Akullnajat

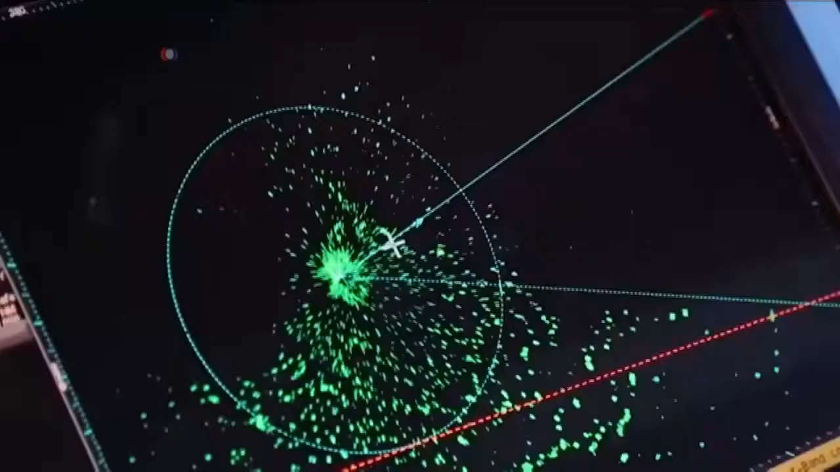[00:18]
this this green spots here, that is ice.
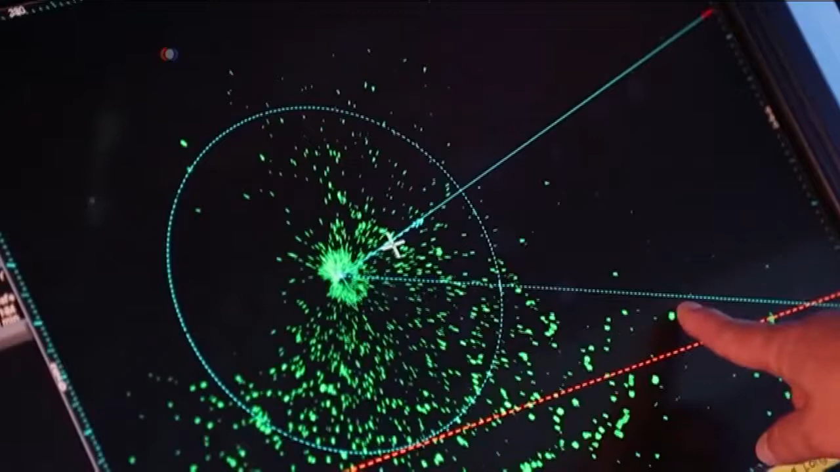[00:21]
The other closer to the vessel, this is disturbance from the sea and the waves.